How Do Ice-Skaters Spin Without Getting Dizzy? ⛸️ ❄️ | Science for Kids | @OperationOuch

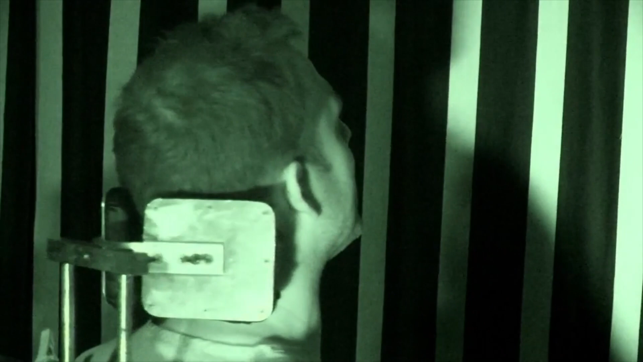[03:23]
Like, I would absolutely promise you that I'm not moving. Yeah, that's because the fluid in the canals in the inner ear are now moving together with your skull.
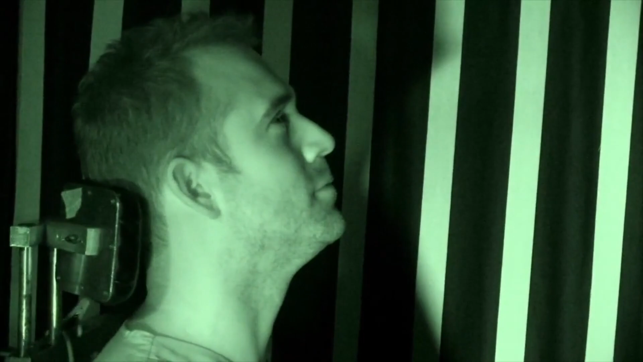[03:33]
And what we're going to do, we're going to stop the chair. Whoa! It just feels like I'm definitely moving in the opposite direction. The fluid in my inner ears is still spinning, and you can see from my eyes flicking that my brain still thinks I'm moving.